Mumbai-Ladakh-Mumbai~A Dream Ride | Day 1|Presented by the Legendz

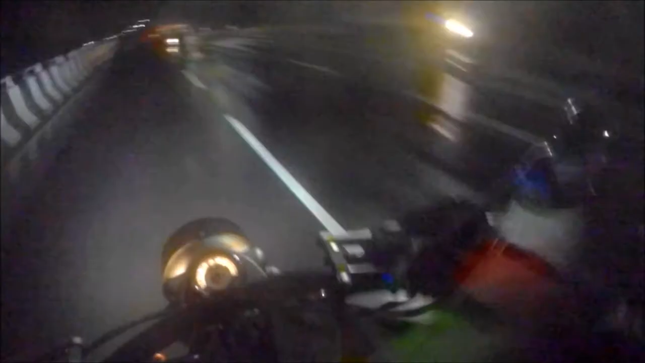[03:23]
So guys, it's 1 a.m. and we have just crossed the Gujarat border. So as you can see, the roads are wet which signifies that it has rained. But nevertheless, we were quite well prepared for the rains. So people warned us of going to Ladakh during the month of July.
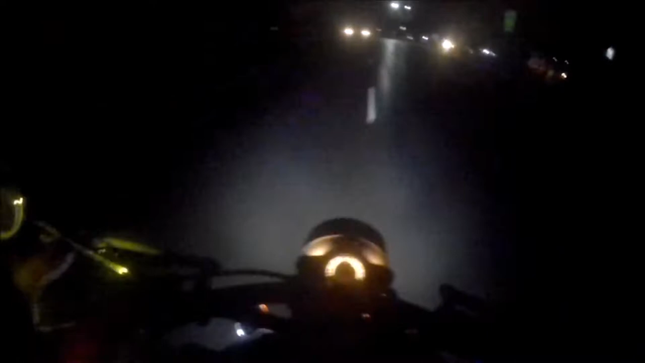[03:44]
Because July is the month of rainfall. Heavy rainfall rather. But we were quite excited.
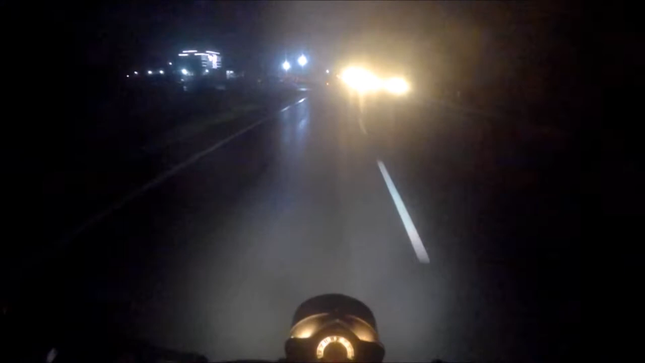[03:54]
On the contrary. Because we are Mumbaikers after that.
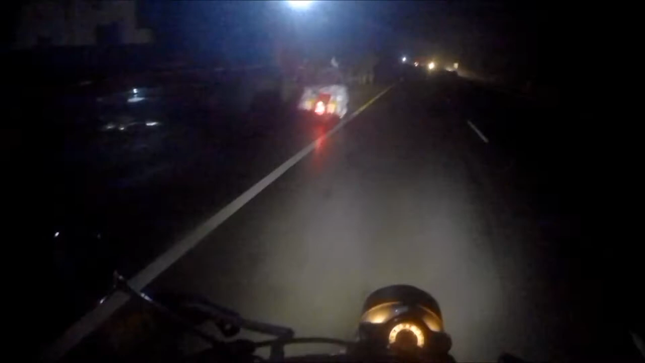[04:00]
Chittarang has stopped. And let me find out why.
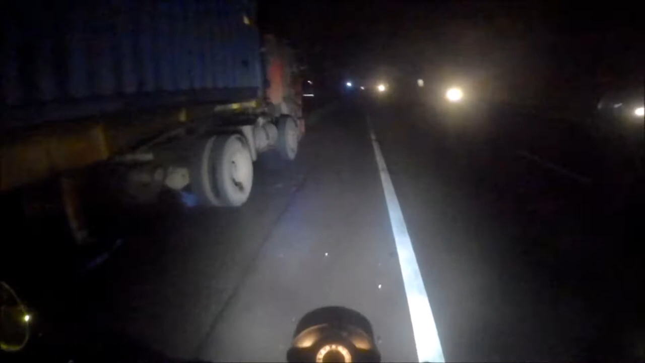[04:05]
I will pause for a moment. We are entering the famous Bharuch Bridge.
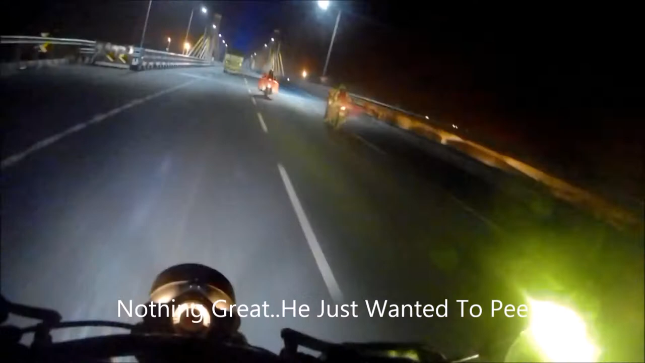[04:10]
Which connects Bharuch to Ankal Eswar. This bridge is supposed to be India's longest cable bridge.
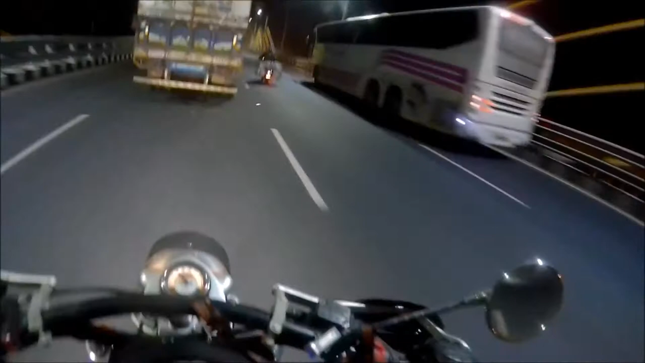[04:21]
And this was inaugurated by Prime Minister. There was a time when this bridge was not constructed. There used to be 3-4 hours of traffic at this bridge.